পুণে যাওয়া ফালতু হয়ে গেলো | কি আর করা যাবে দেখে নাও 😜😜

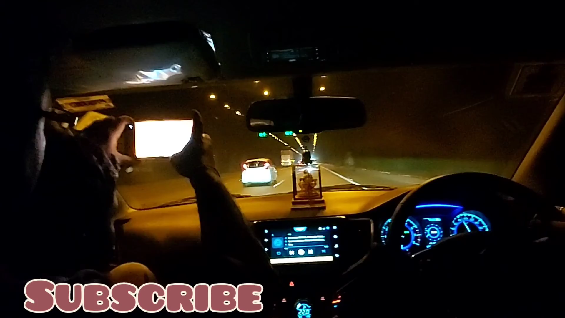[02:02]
আমাদের এই নিউ বম্বে থেকে পুনাতে যেতে এরকম চারটে টানেল পড়ে, ছোট বড় মিলিয়ে এটা বেশ বড়। এরপরে আছে একটা মিডিয়াম পড়বে, তারপরে দুটো ছোট ছোট আছে। চলো যাওয়া যাক।
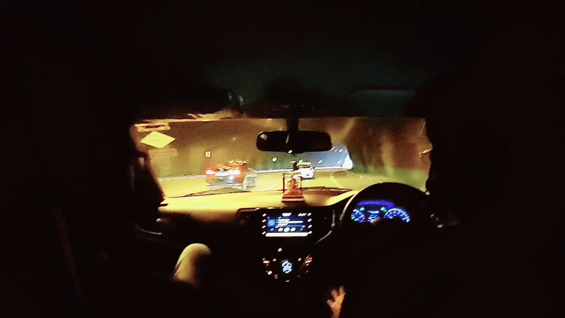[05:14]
এটা খুব বেশি বড় না, ওই দেখো দেখা যাচ্ছে পথটা, ওইটা যেমন অনেক টাইম লাগছিল, এই যে এটা বেরোনোর পথটা দেখতে পাচ্ছ, চলে এসেছি, বেরিয়ে গেছি প্রায়।